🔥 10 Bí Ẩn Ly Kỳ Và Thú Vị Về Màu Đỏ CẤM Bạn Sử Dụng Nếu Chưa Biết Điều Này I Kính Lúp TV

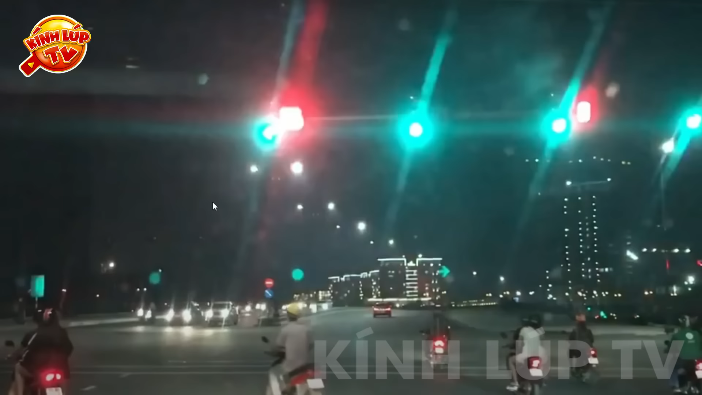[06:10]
đoạn ngã 3 hay ngã 4 Đèn đỏ chính là loại đèn Nhắc các bạn phải dừng lại